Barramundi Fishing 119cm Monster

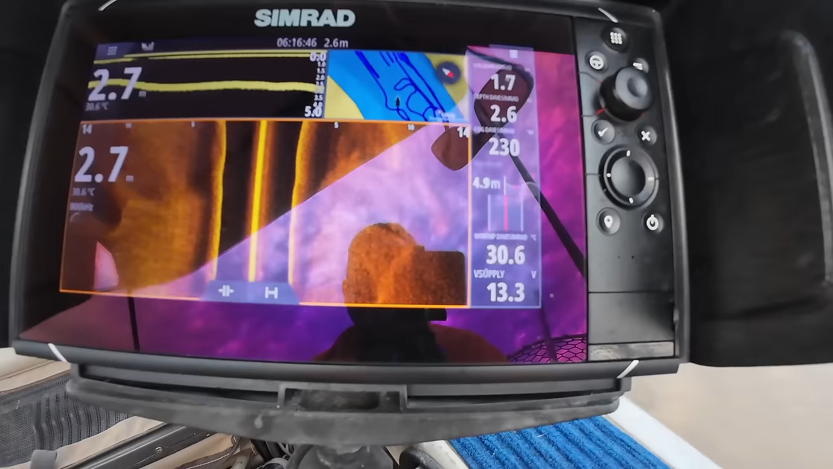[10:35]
On screen: water 30.6°C
Thought it might have cooled the water down. I mean yesterday it was 32.8 degrees. It is. What is that? 30.6 degrees here.
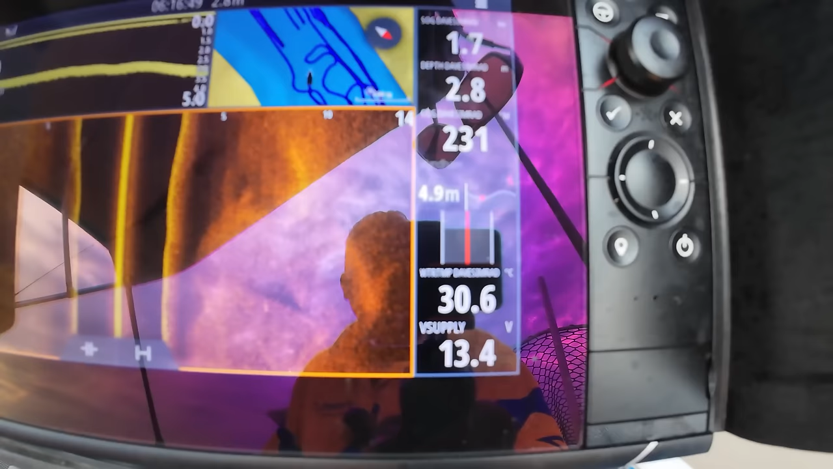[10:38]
On screen: water 30.6°C
It is cooler. But. It has been overnight too.
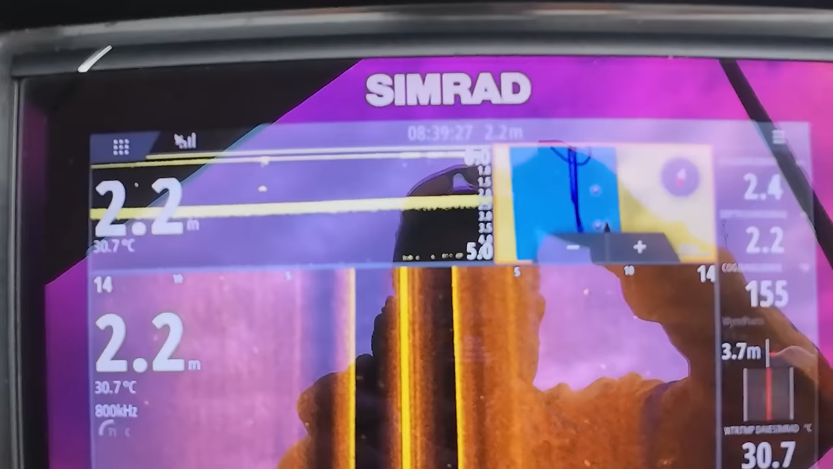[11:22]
On screen: depth 2.2 m, water 30.7°C
Marking up some good fish here. Come back a bit. All there.